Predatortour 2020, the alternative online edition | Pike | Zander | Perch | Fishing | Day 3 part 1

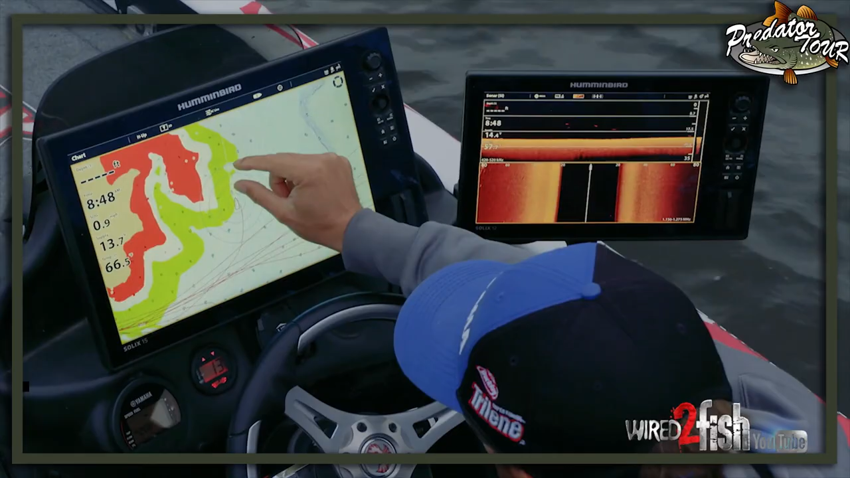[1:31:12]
All right, so we just idled over this point,
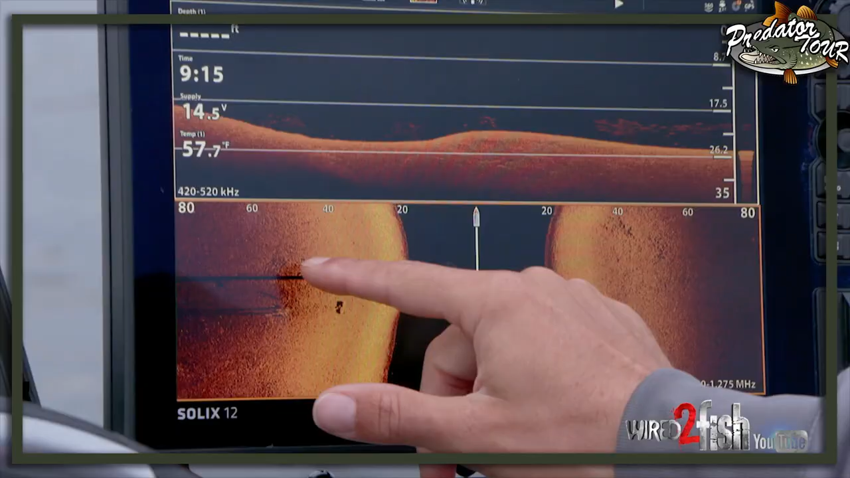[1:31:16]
but what I'm really looking at is this tall piece of standing timber over here,
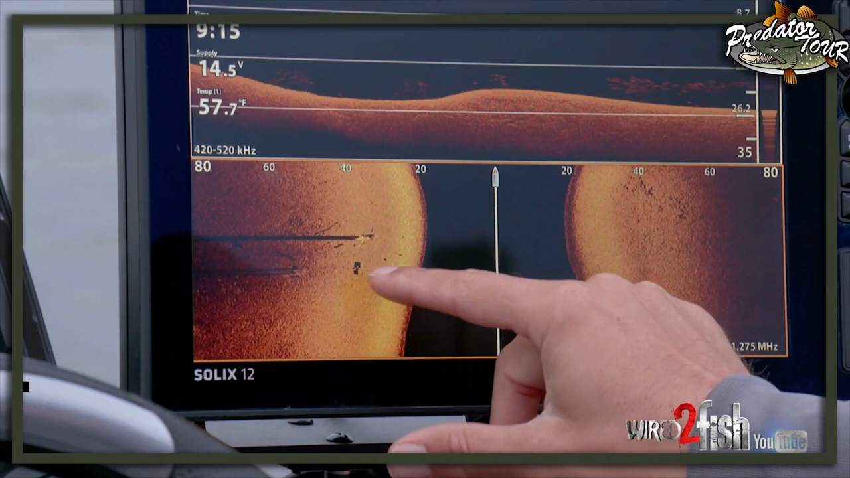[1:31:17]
On screen: water 57.7°F
a couple little maybe brush piles right in here, and then a nice big boulder rock right there.
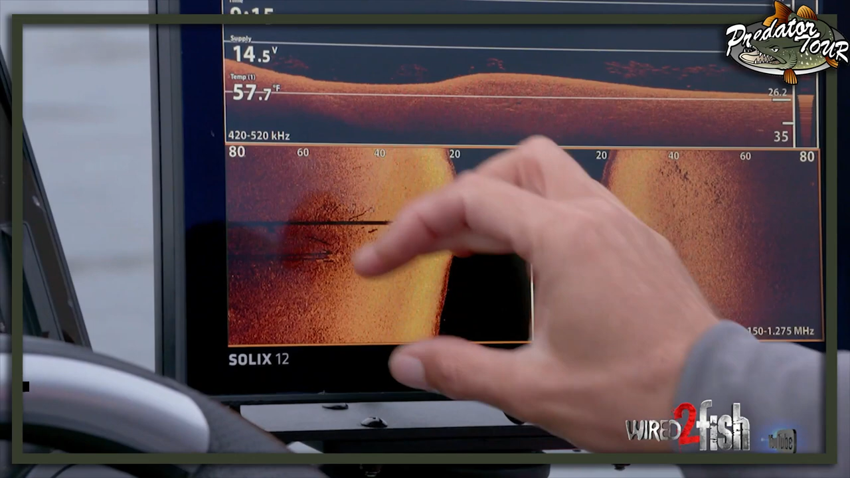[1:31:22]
On screen: water 57.7°F
So there's a lot of things going on in this little area.
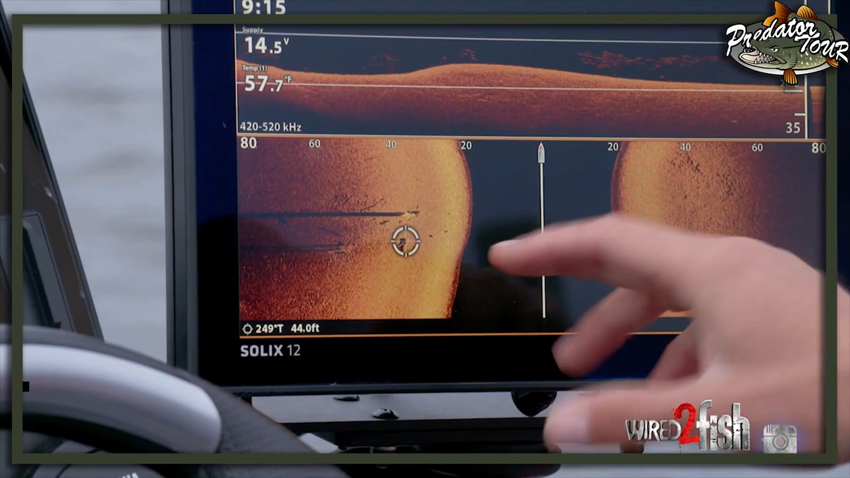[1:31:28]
On screen: water 57.7°F
And then what I'll do is hit it. This is why I love touchscreen. Instead of scrolling over, I can just hit it.
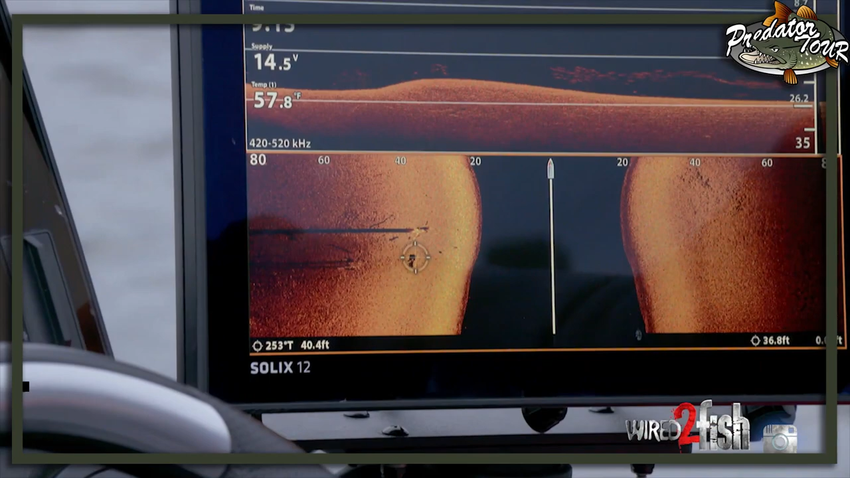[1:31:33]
On screen: water 57.8°F
Might zoom in to get a little bit better picture of it. And then I'm just gonna double tap mark.
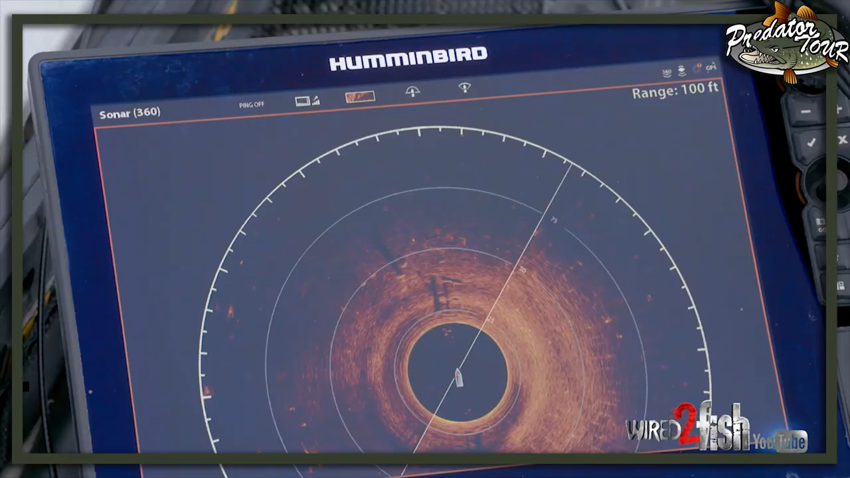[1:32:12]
All right guys, now that we have our waypoint set, you can see here 1580.
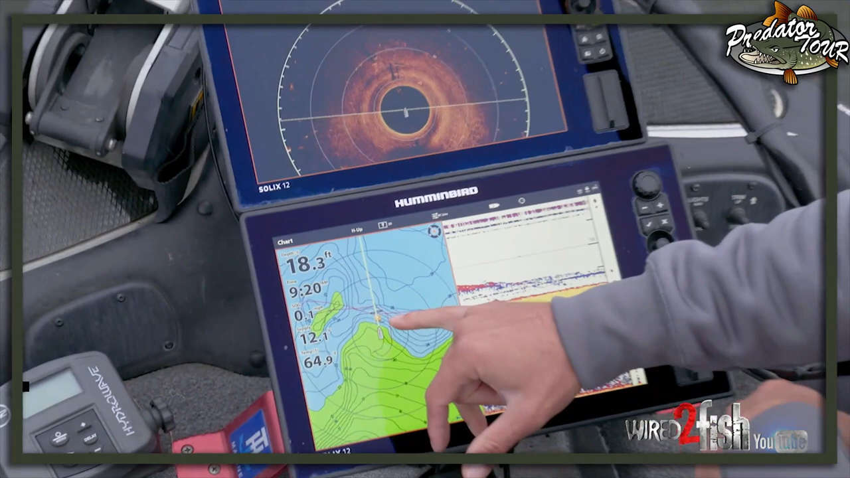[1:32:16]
On screen: depth 18.3 ft
This is where, again, range rings are gonna come into play, and this is where 360 really comes into play for me.
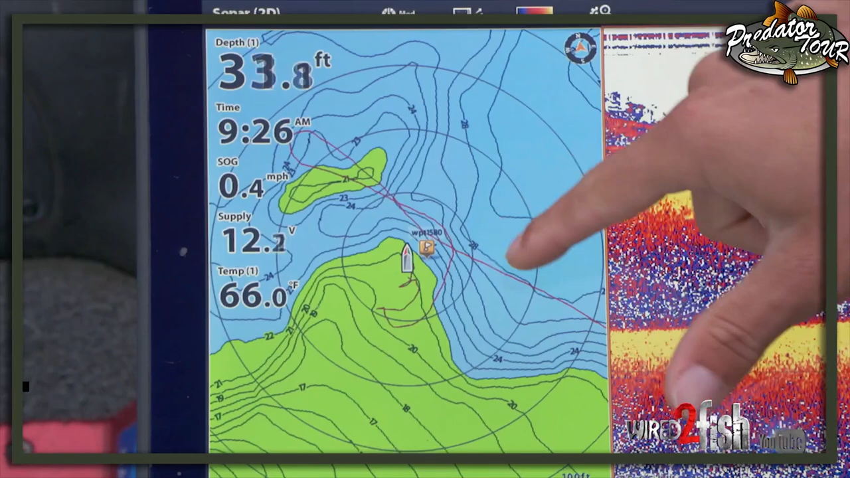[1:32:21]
On screen: depth 33.8 ft, water 66.0°F
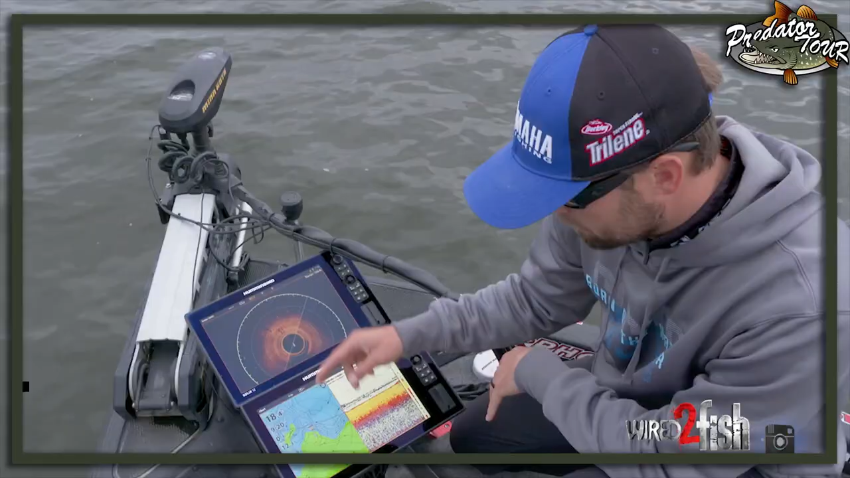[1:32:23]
I've got my range rings set at 100 feet. You can see that the waypoint is within 100 feet. I also have range rings on my 360, and it's set at 100 feet. And so right now, you can see this waypoint's about halfway between my boat icon and the end of this 100 feet. So it should be within 50 feet what we marked, right? Looking right here, here's that same piece of tall standing timber that we saw,
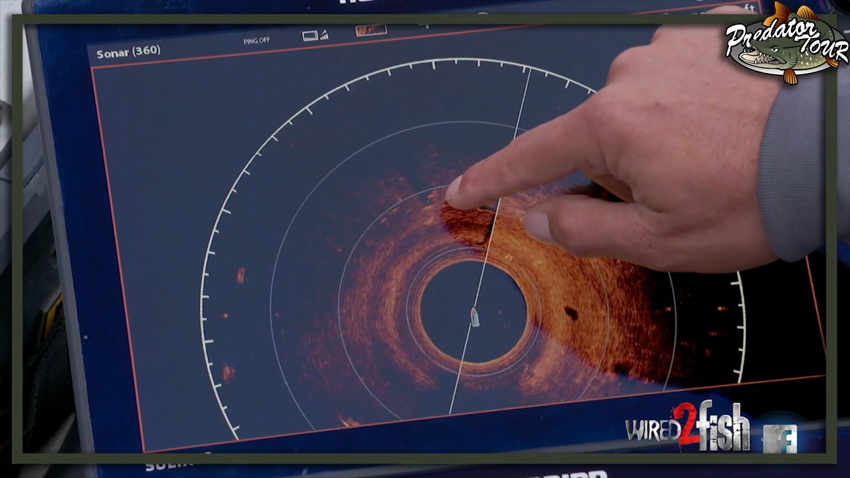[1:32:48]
another one right there, and there's that one piece of that one rock.
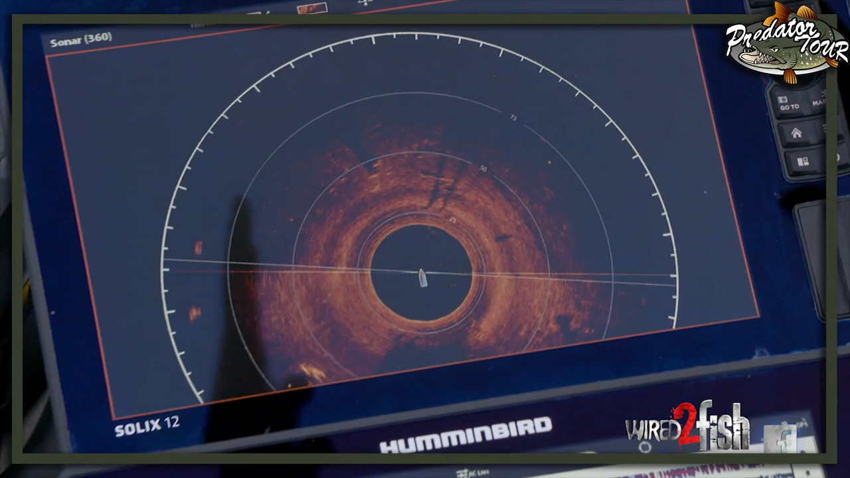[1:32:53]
And I know now that's a dead on cast right there to what we marked.